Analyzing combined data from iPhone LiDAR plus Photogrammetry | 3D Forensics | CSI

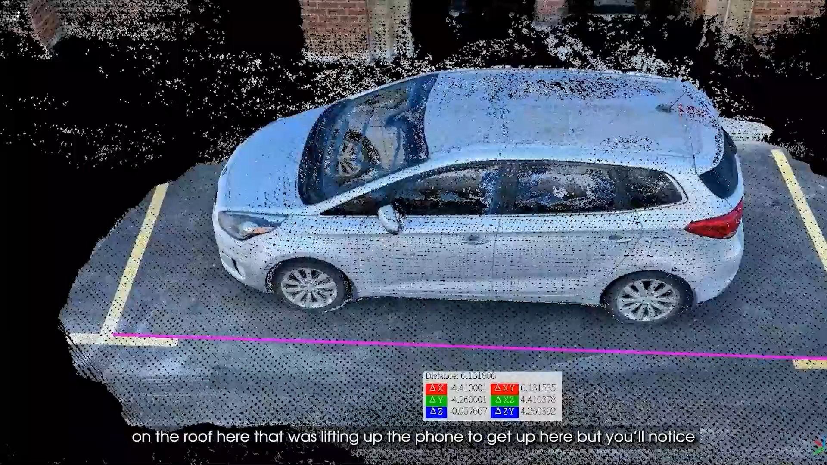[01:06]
roof here now I was lifting up the
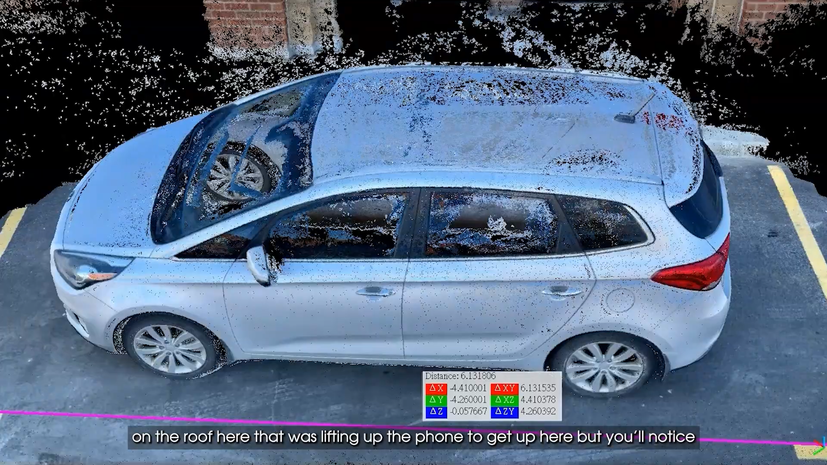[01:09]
phone to get up here but you notice that
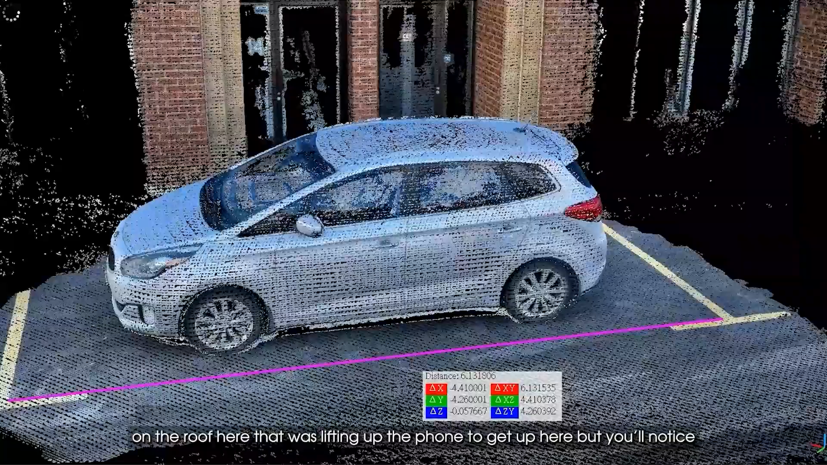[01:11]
I get some pretty good data and then you know from the lidar and
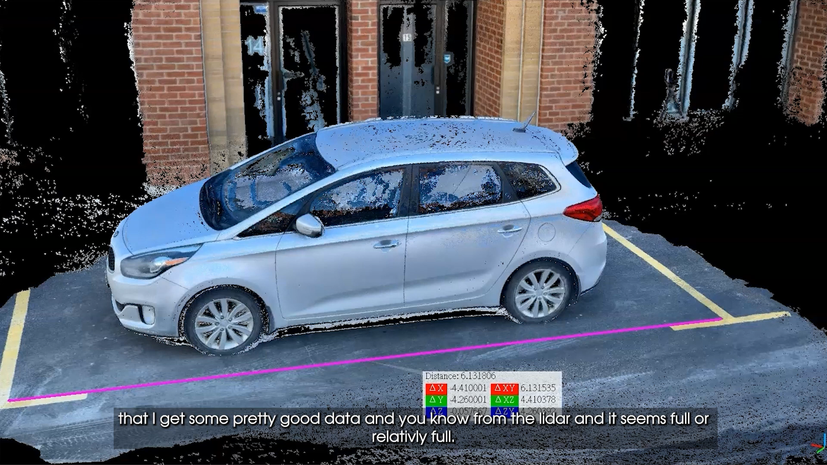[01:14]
it seems full or
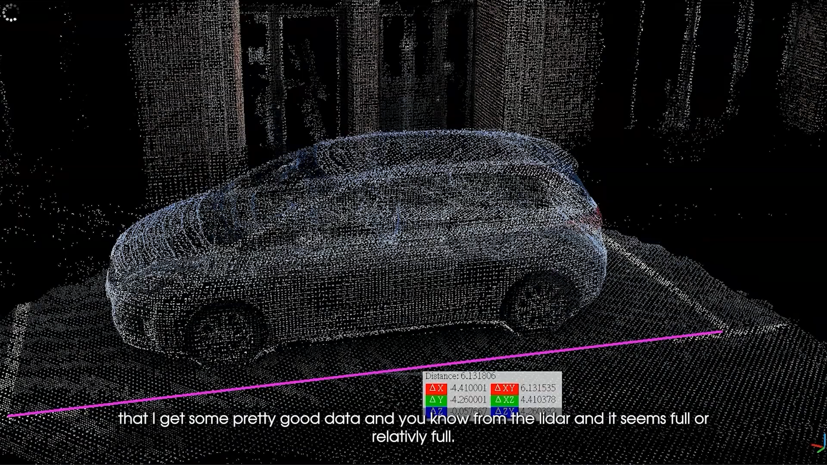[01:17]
or relatively full and I really wasn't trying
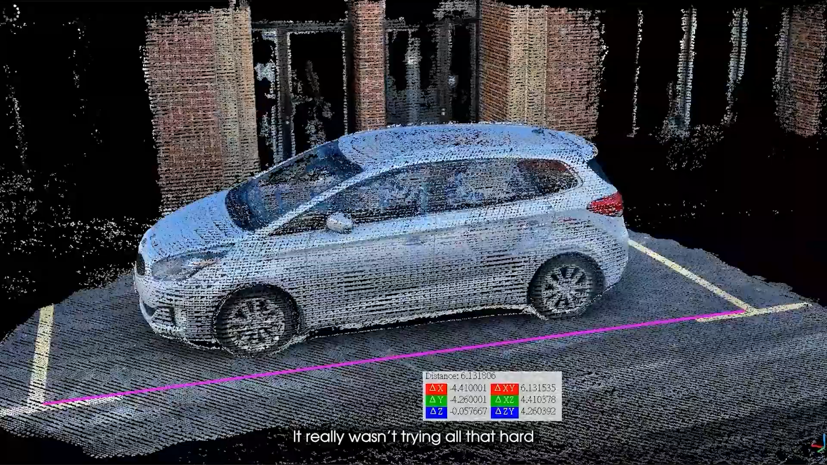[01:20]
all that hard and you saw how quickly I went around this car and I did three loops now
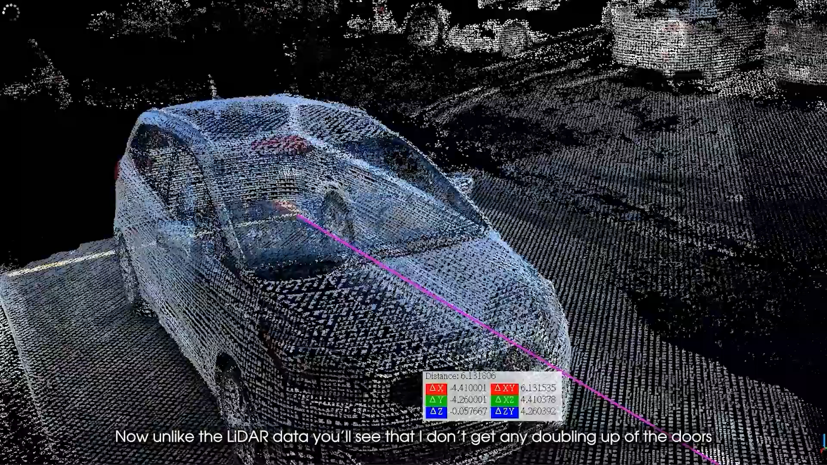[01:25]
unlike
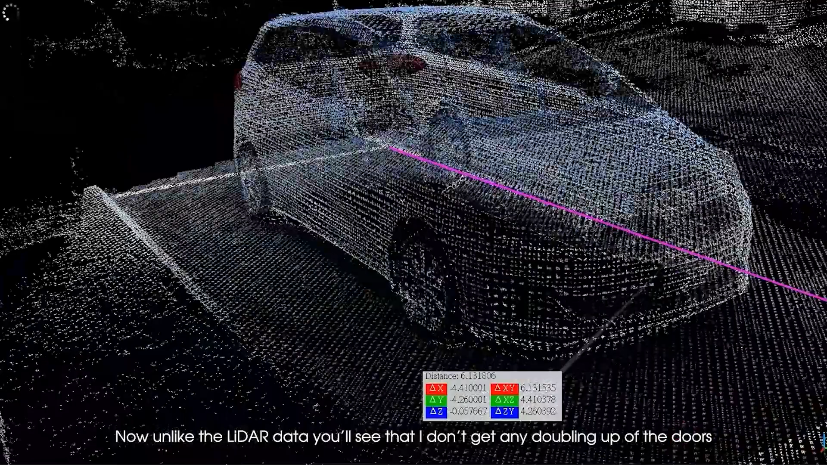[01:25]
the lidar data you'll see that I don't get any doubling up
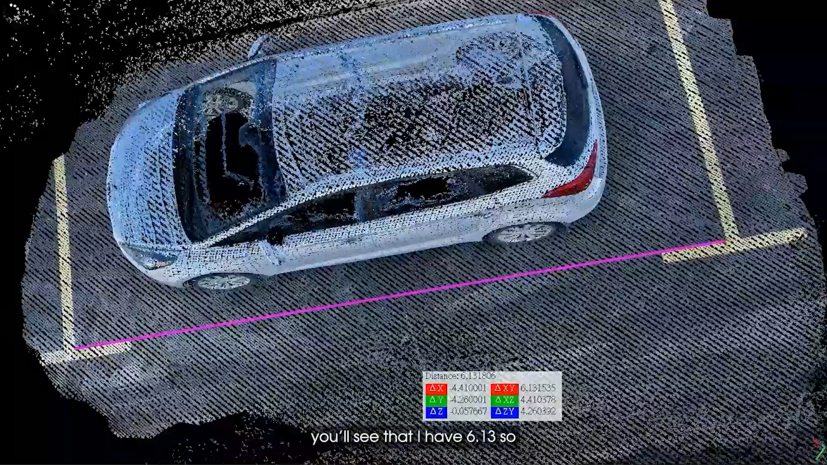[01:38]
see that I have six point
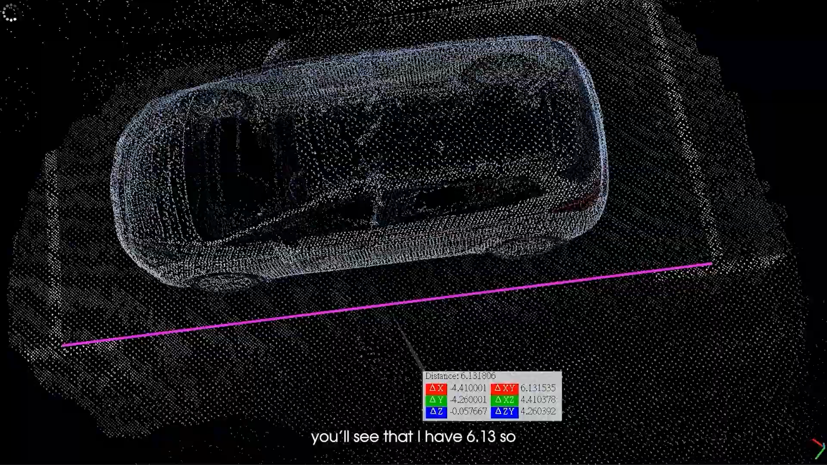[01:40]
one three so
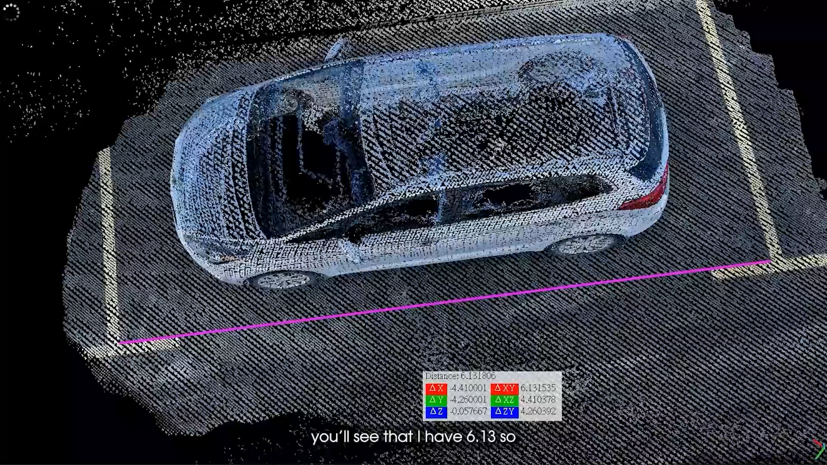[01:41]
on our laser scanner data we had about six point oh nine so we're about four centimeters higher so on the iPhone app lidar
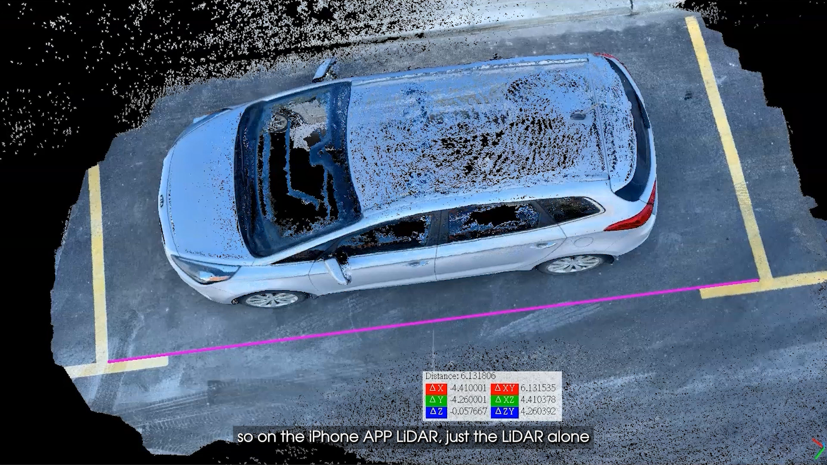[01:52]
just the lidar alone we were about four or five centimeters lower and here we're about four or five centimeters higher so neither appears to be accurate highly accurate anyway right
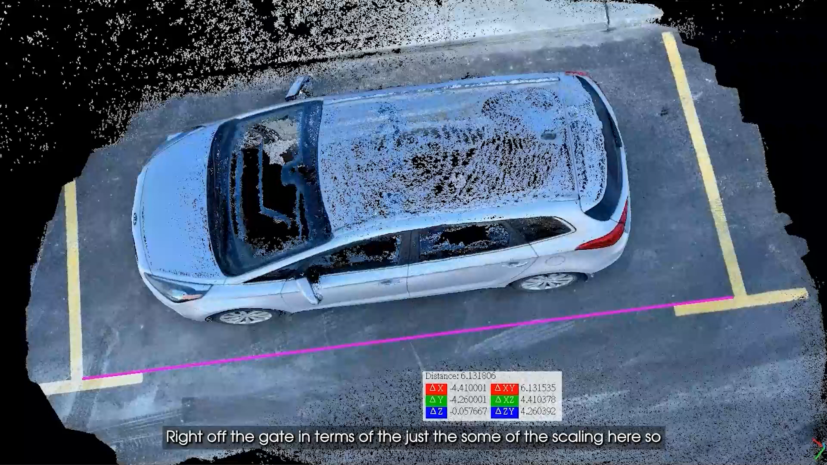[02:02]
out of the gate in terms of just the some of the scaling here so there's a scaling issue and some of that needs to be corrected